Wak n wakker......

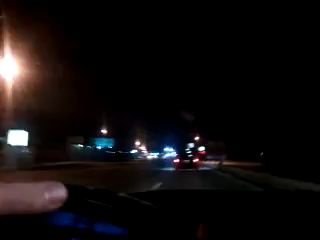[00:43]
What's happening here? That car's super slow, man, I told you, steer clear of this. 07 Honda VTEC 4-door sedan, looks like a family car, man, I even got the car seat in the back.